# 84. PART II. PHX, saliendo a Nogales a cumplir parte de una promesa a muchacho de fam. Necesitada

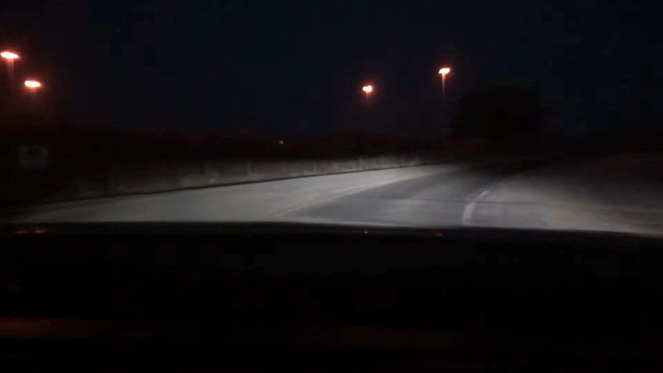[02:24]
Está muy oscuro aquí, gente. Aquí hay gente, pues ahorita veré en camino que no, que no era el mío. Andaba para allá, estaba oscurísimo, para allá, para aquel lado. Pero aquí vengo otra vez ya de regreso ya.
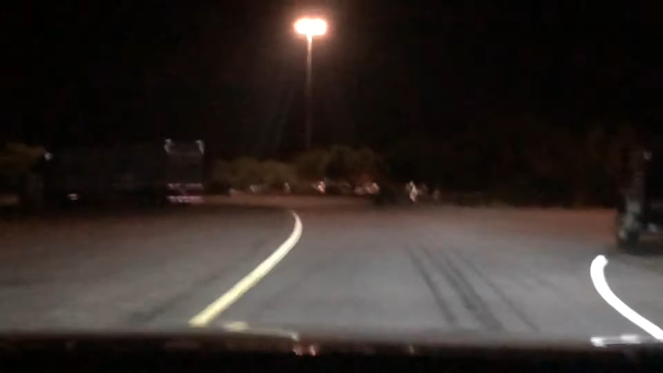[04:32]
Es la segunda área de descanso de Phoenix. Entre Phoenix y Nogales. ¿Dónde está Solón? Ahí ve que está lleno de los trailers y carros que se quedan a dormir aquí de pasada.
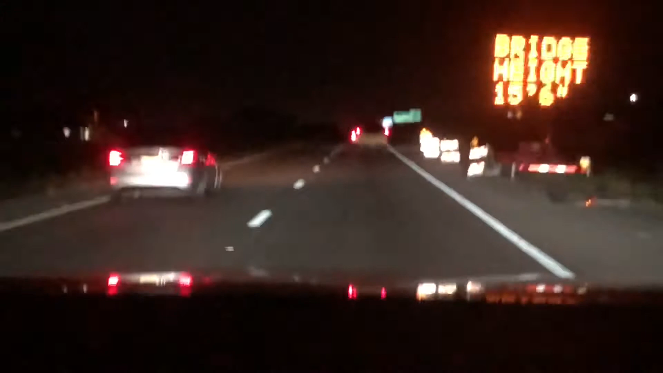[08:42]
Yo sé que ahí los trailers a la altura de los carros son 15 pies por 6 pulgadas. En el puente que están construyendo ahí. Esa es la altura que tiene el puente para los trailers y carros altos. Pues aquí ya, ya. Ya, miren, las sedes, gente. Ya ven, poco a poco. Sin apuro de nada. Ahí la llevamos ya. Ya que estamos a, como quien dice nada, de llegar a la línea ya, a la frontera. Por México.
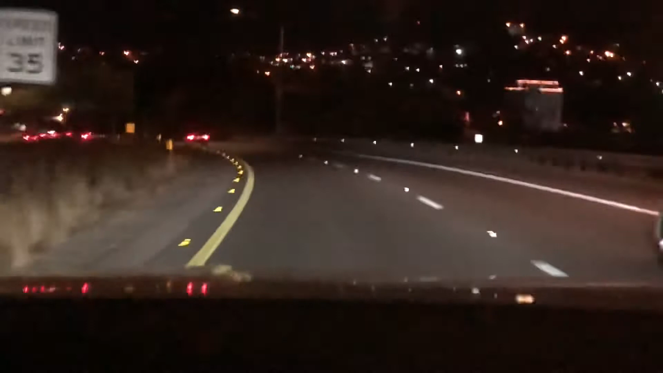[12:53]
Si mire allá del fondo arriba, ese es Nogales, México. A la mano derecha, ahí está la línea. Ahí dice International Street. Ahí dice Italy Border, Sainer. Hay línea, mire, hay cola, gente, mire, para pasadillas. Vamos a ver qué le está la cola. Bueno, gente, pues parece ser que me gastó de gasolina, de Finis, hasta ahorita, hasta aquí.
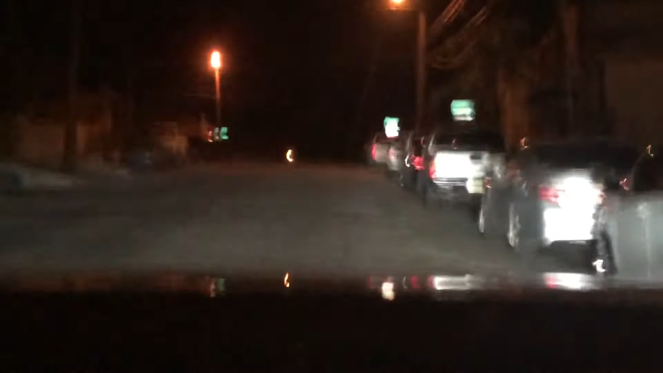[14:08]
Miren, gente, otra vez por vivo, por salirme de la línea ahorita. Me tuve que regresar para atrás otra vez, como dos o tres millas para atrás. Para volver a agarrar otra vez el freeway para acá y llegar otra vez a ir aquí a hacer línea.
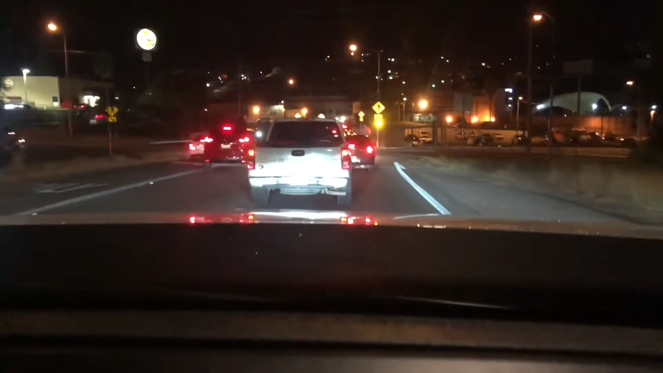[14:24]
Por eso dice el dicho, como lo dije ahorita. El que quiera hacer güey es hasta que la coyunta lamba. Y aquí estoy yo, con ese... Me quedó ese saco de ese dicho. Pero pues ni modo, aquí estamos otra vez y esperemos... A seguir a...
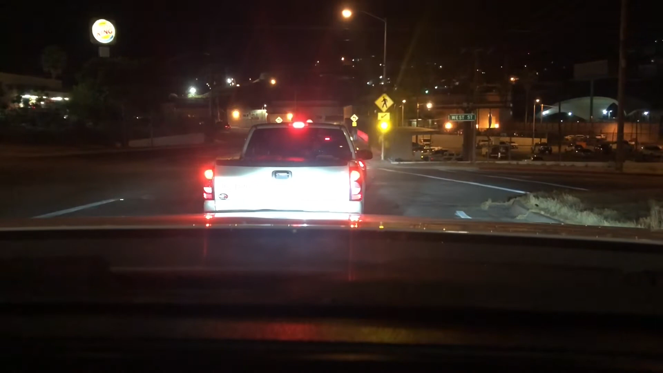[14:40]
Pues... Esperemos seguir haciendo la línea para salir. Para salir a Nogales, Sonora. Pero pues ya, ya estamos cerca de salir. Por ahorita vamos a salir por ahí, miren. Ahí es la salida, más que tenemos que dar vuelta por acá al lado izquierdo. Y luego después a la derecha y por ahí vamos a salir.
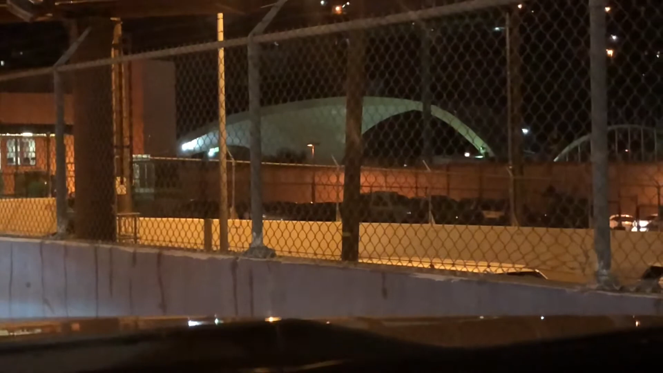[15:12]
Por esa...
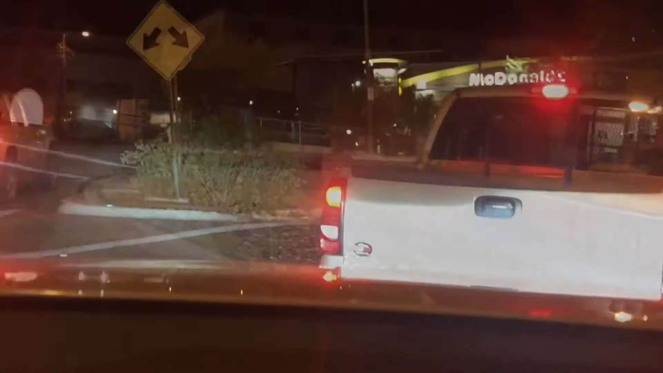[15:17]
Ahí la llevo gente ya poco a poquito, poco a poquito. Ahí la llevamos. Ya para salir la línea.
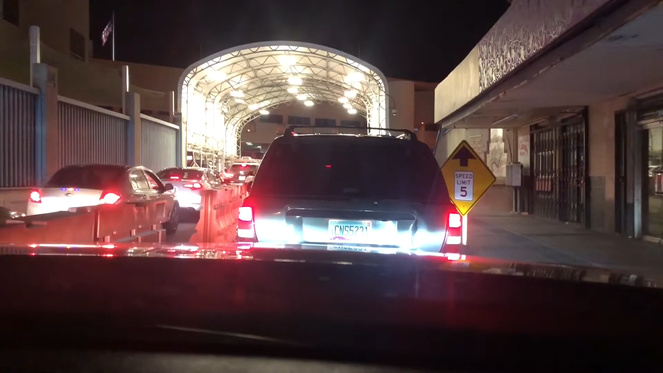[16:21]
Aquí, aunque ya somos dos líneas, pero acá se hace una sola línea. Es un poquito más, pero pues. Ahí va. Ahí la llevamos ya. Ya nos queda más poquito. A tu madre.
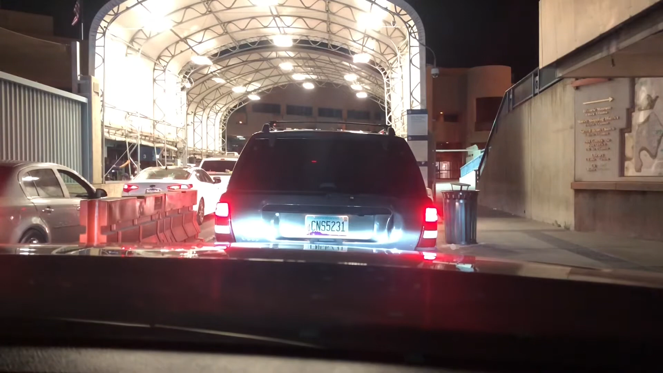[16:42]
Ahí están las migras, miren, platicando.
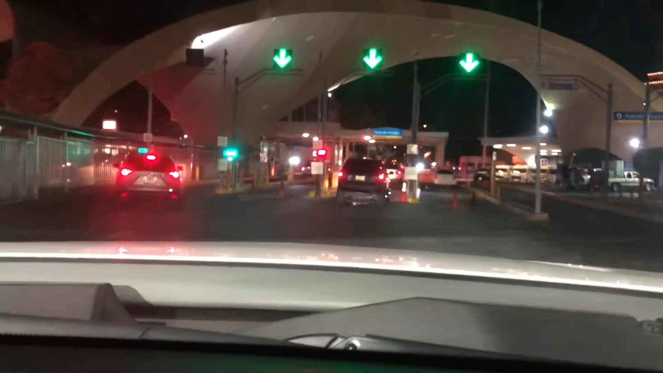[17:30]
Vamos por acá a ver qué pasa. Verde o rojo.
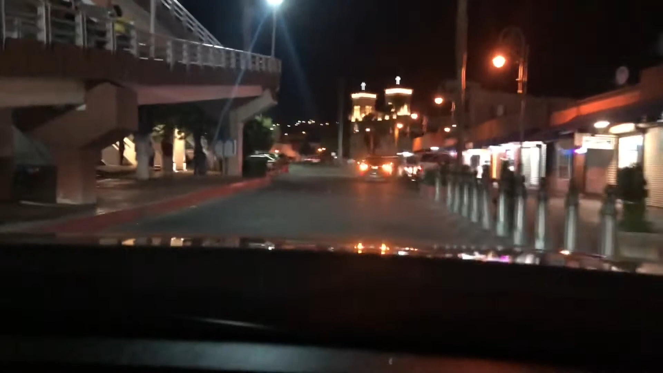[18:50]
Derecho rumbo al Obregón. Ok, gente. Ahorita continuamos con el video. Pues aquí, gente. Ya estamos en la ciudad de Nogales, Sonora. Ya estamos aquí, miren.
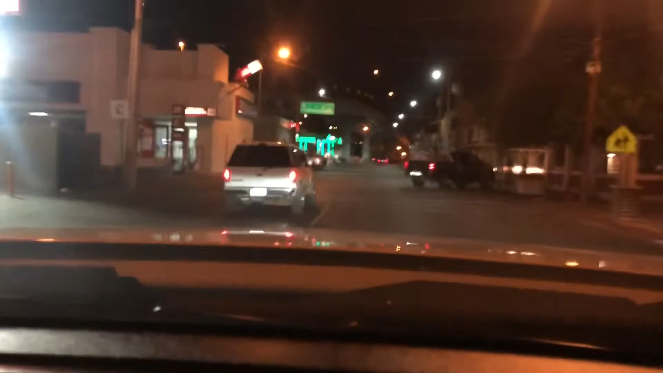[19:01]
Allí está un puente también. Aquí este puente sabe para dónde irá. Este puente ya tiene su... Puente Añejo. Ya tiene sus años, yo creo. Aquí están Nogales, Sonora. Nogalitos, como dice mucha gente.
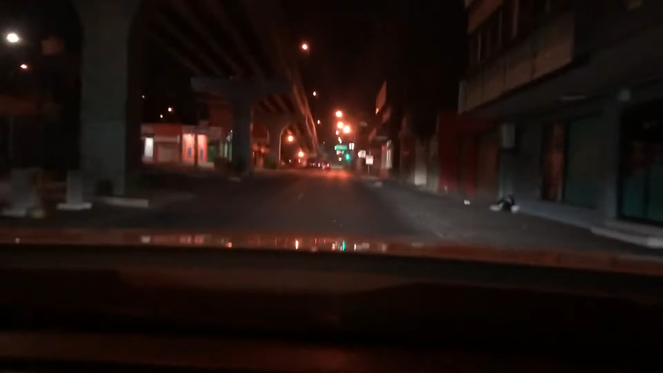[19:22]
Bueno, gente. Ahorita continuamos. Ya vamos aquí. Vamos a agarrar los puentes. Por aquí está un restaurante que se llama... Por aquí está, miren, creo que aquí es. Se llama El Changarro. Está buena la comida ahí en El Changarro, eh. Ya venimos a comer ahí mi carnal y... Mi compadre y yo y... Y la mujer de mi compadre. Y el hijasto de él. El hijo de él.
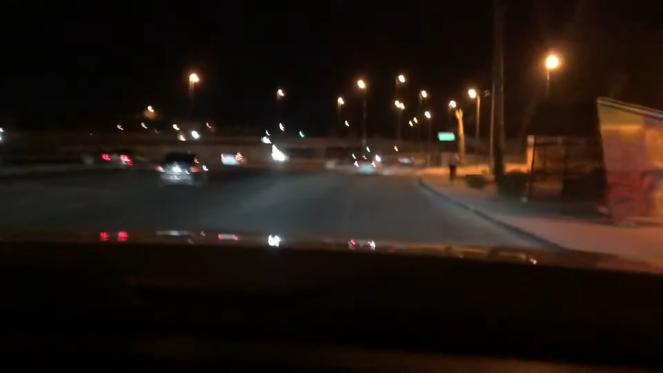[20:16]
Yo creo que por el puente este es. Ahorita veremos si es... O no es. Creo que sí. Aquí es por este puente. Ahorita llegaremos ahí con mi compadre. Y ahora más bajo el puente. Y a la derecha ahí está.
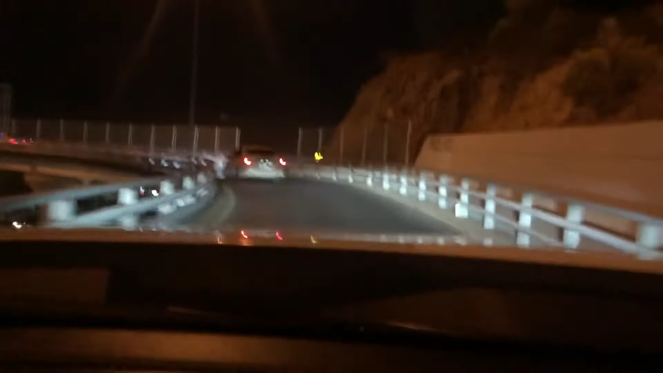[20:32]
El Changarro de mi compadre del... De carpintería. Caribeán.
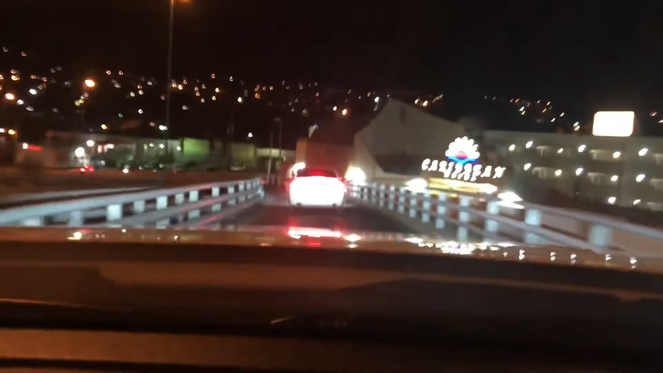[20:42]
Hotel. Ahorita de noche se mira bonito en Nogales. Hay partes como en toda ciudad. En toda ciudad, pues, allí. Hay este...